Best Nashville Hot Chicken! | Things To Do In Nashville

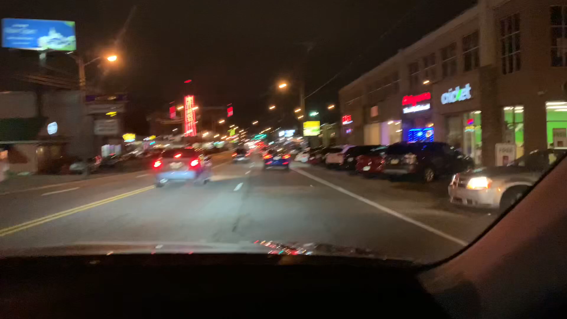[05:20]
That's pretty cool, right? I know. It's very nice. Yeah. So this is Nashville. Yeah. Part of Nashville. Nashville is big. Yeah, it's part of Nashville. Like this we really ain't in the should have got it last night when we was downtown.